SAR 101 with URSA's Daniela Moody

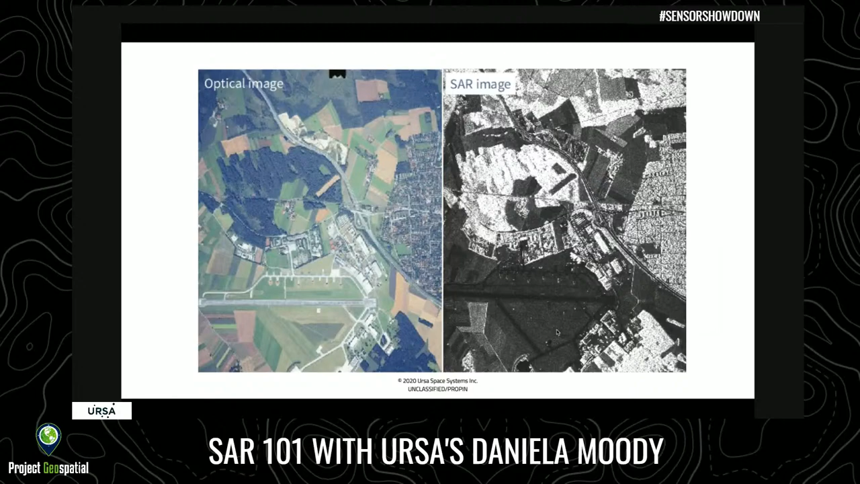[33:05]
that is the result of an arduous process of formation. And it has very interesting features at times or formation artifacts that need to be accounted for, at least understood, lest you become tricked, I should say, with SAR data at times. So what are some of the taxonomy that we'll be talking about in other series?
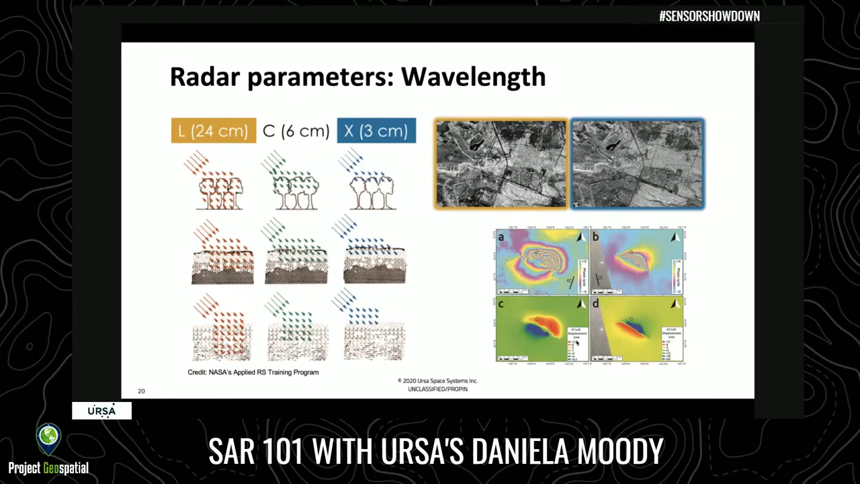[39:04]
So that can be of the order of centimeters if that's the radar you use. So that's going to be a very important distinction to keep in mind as we go into some of the other concepts with radar. So the other one that's a little mystic at this point is polarization. And I'd argue that this is probably one of the parameters, if you will, that are to some extent least explored, or maybe we use them more anecdotally. But this is fundamentally used massively, I should say, in things like mechanical-based interferometry or assessment of damage.
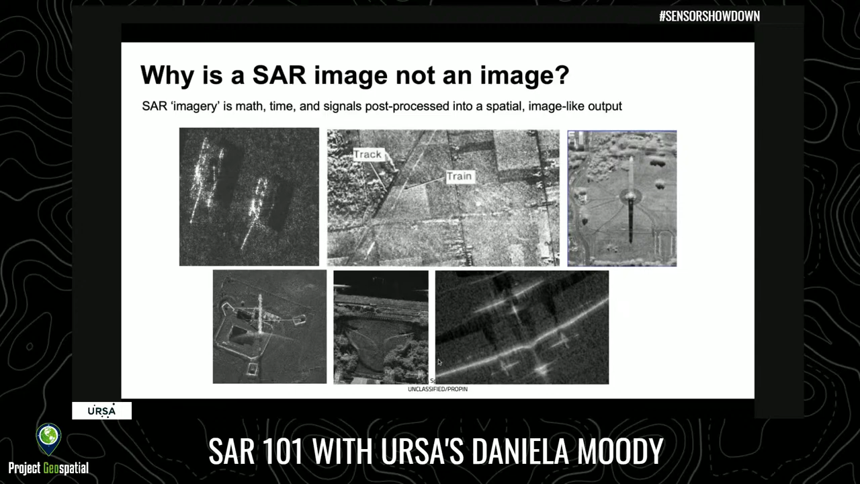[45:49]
You just see what reflects back to the to the radar. So in general, SAR image is it's always on. It's always available. You see through clouds. But you need to appreciate what you're seeing in that form image to really make sense of it. The formation artifacts are many. I'm just listing all of them here.
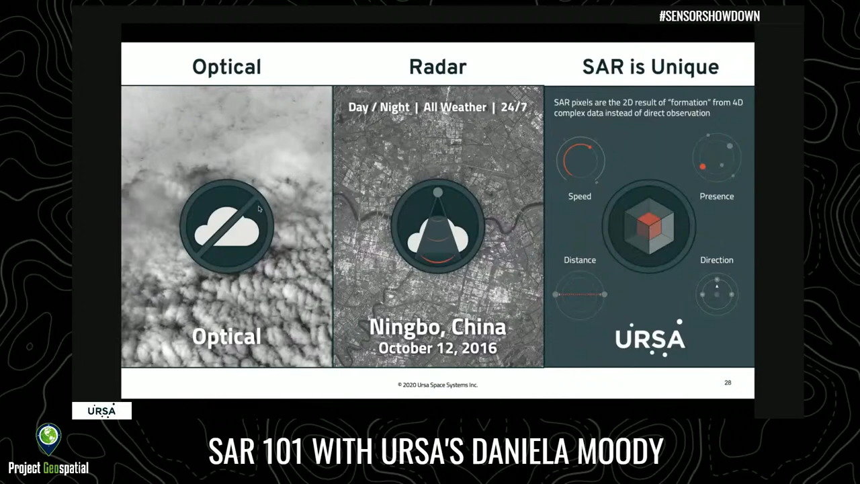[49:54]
You see a lot of structure on the ground with SAR. It looks like an image. So what can you measure with that further? Well, at this point, the challenge number one is visualizing some of the SAR data. So because SAR is an electromagnetic type propagation, it's not an image that's two-dimensional, it's what we call a four-dimensional data set. So it has XYZ as well as a time dimension to it.
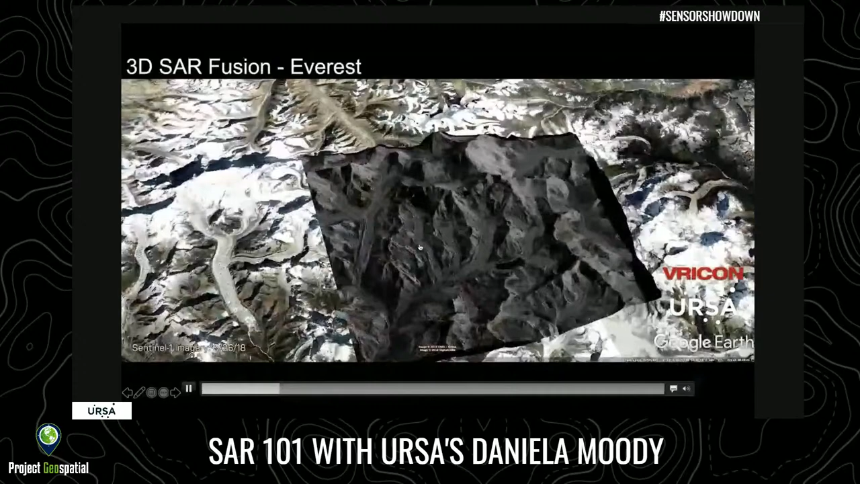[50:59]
You have no sense of vegetation, coloration, anything on the ground.
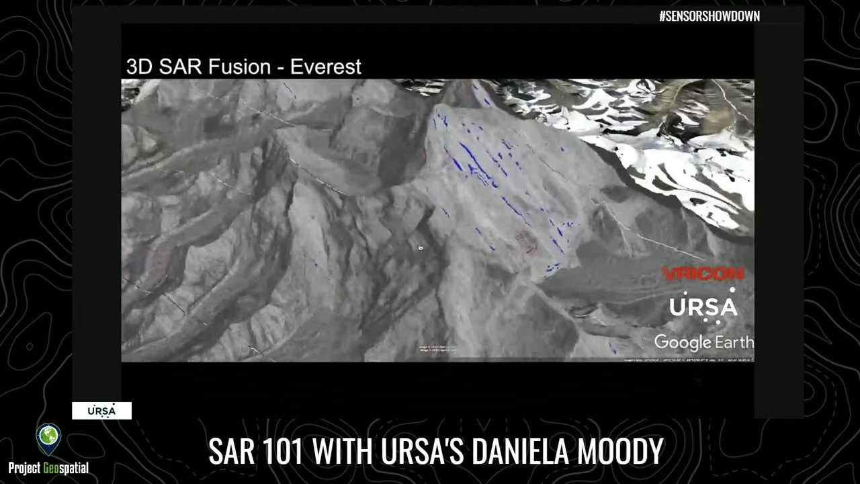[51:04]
But what you do get a sense of is how fast is this particular glacier moving in a day.
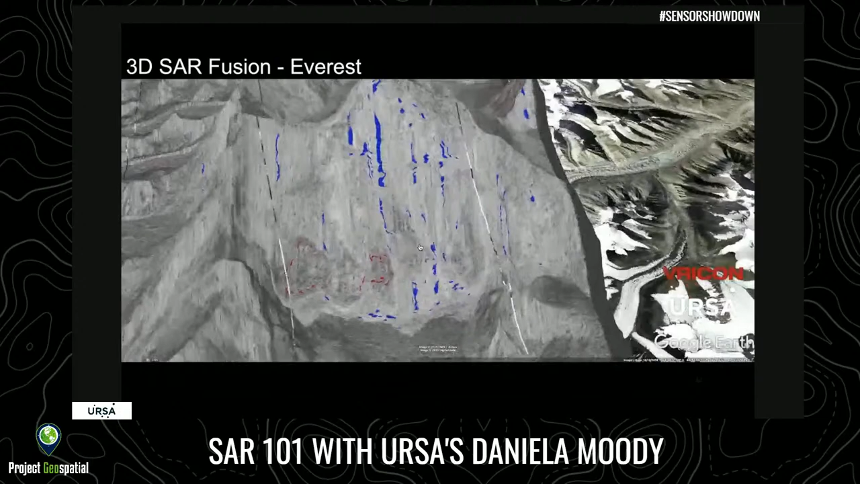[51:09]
And with SAR, we usually have to use these additional features to showcase red, flood, blue, new type things.
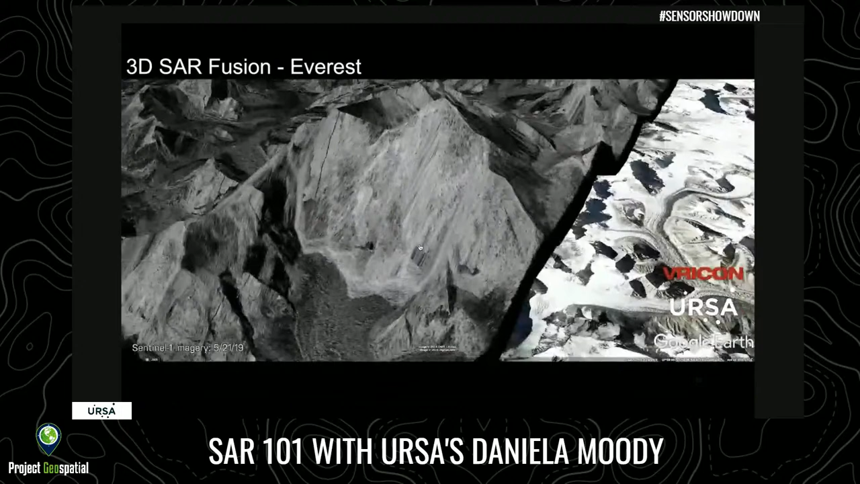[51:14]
So in this case, is the ice moving downward and at what speed?
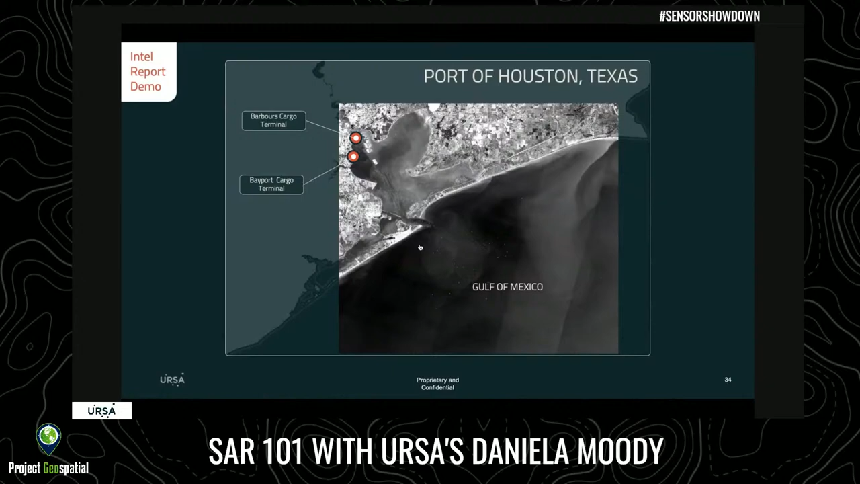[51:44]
That's something that URSA is focused on. That is the observing the changes from space, whatever those changes may be. So in this case, we see here, now this is a great SAR image. This may not look as exciting to some perhaps as a multispectral image,
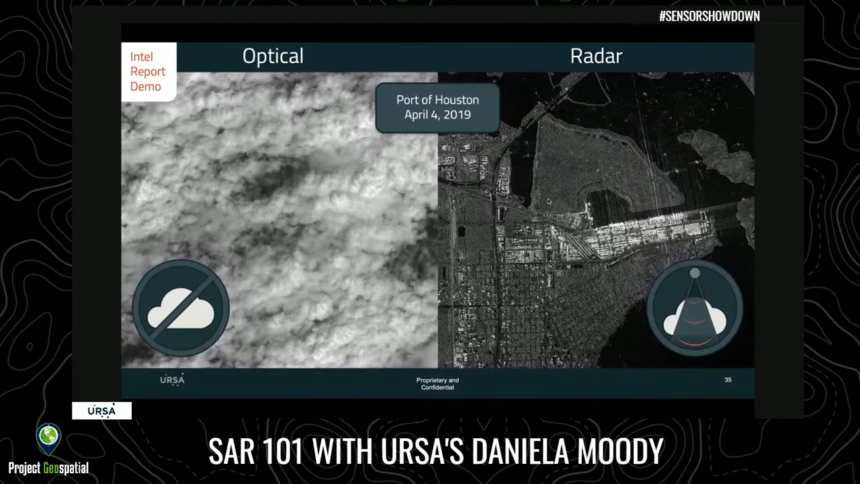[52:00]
but I'm really excited because it was taken on a cloudy day and you can still see everything. So what can you see and what do they mean, right? So usually we have to go through a contextualizing part, if you will, of the observation.